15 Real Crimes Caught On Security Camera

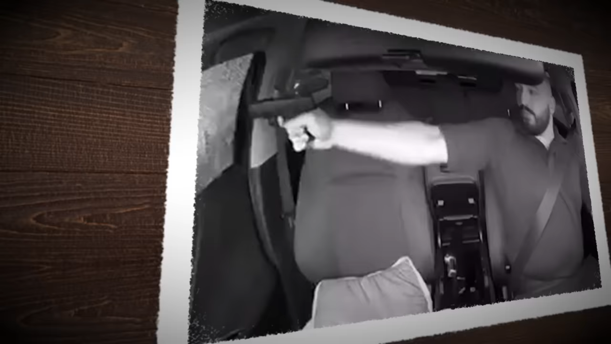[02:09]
and also hear the gunshots and the glass shattering it's like something out of an action film the murder of a british woman